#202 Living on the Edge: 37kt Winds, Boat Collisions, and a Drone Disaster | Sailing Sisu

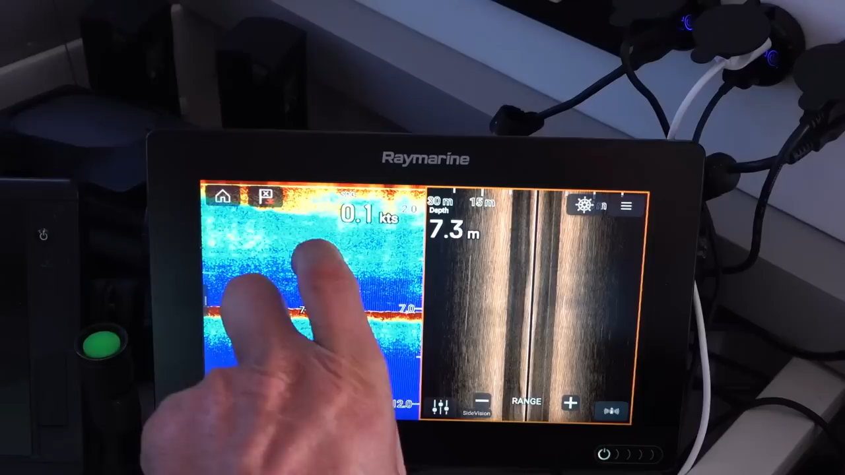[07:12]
On screen: depth 7.3 m
But it's all these stuff in the water that make that sensor malfunction.